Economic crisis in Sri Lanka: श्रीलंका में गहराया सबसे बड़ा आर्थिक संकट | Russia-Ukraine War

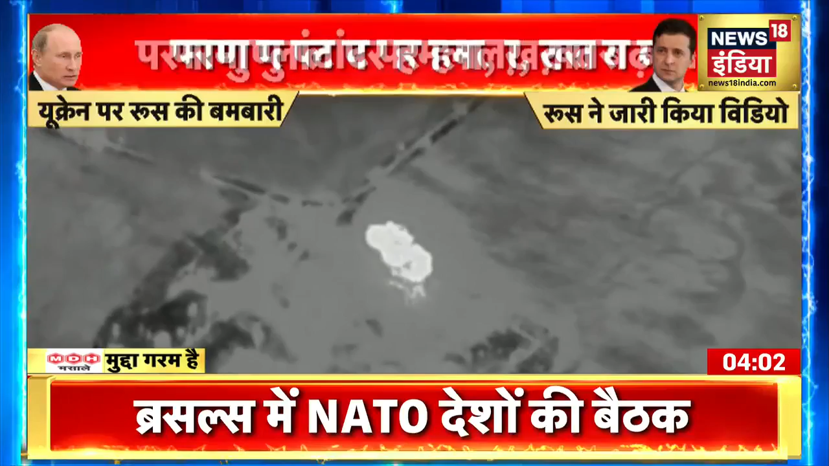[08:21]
روس نے نہیں کیا ہے لیکن یہ بڑا دعوی کیا گیا ہے کہ روس کی بمباری تابر تو لگتا جاری ہے اور یہ ویڈیو بھی روس کی طرف سے جاری کیا گیا ہے اور کہا گیا ہے کہ انٹی ایئرکرافٹ
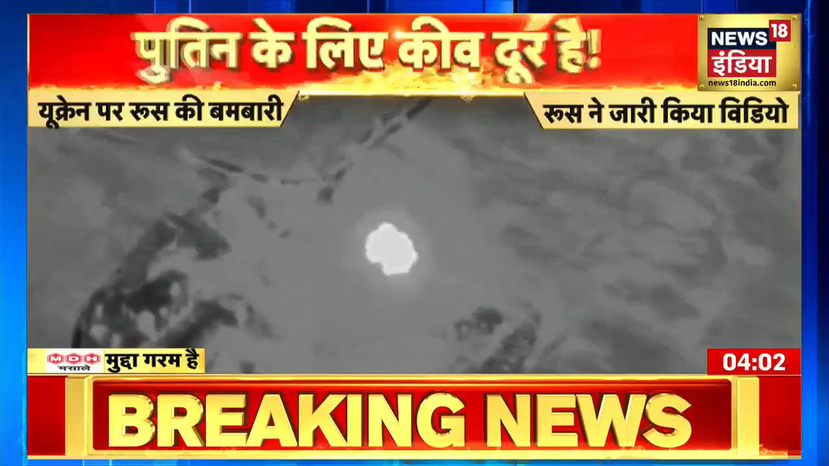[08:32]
مسائل سسٹم کے ذریعے اس جگہ پر تبھائی مچائی گئی ہے
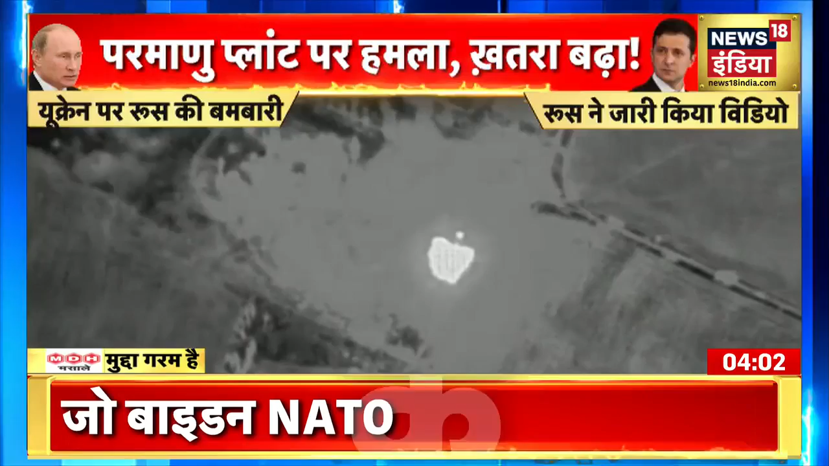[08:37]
بم لگتا برستے ہوئے روس کی سینہ کی طرف سے اور ایسے میں پلٹوار بھی یکرین
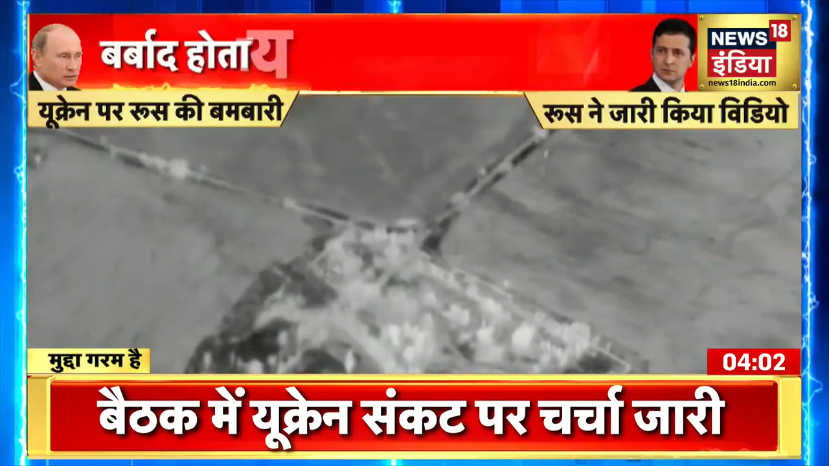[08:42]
کر رہا ہے لیکن دونوں ہی دیش جو ہے اپنی اپنی زد پر اڑے ہوئے ہیں نہ زلنس کی جھک رہے ہیں نہ پتن ماننے کو تیار ہے اور ان سب چیزوں کے بیچ میں وہاں پر نقصان کیول اور کیول آم لوگوں کا ہو رہا ہے آم لوگوں کی جان جا رہی ہے اور ایسے میں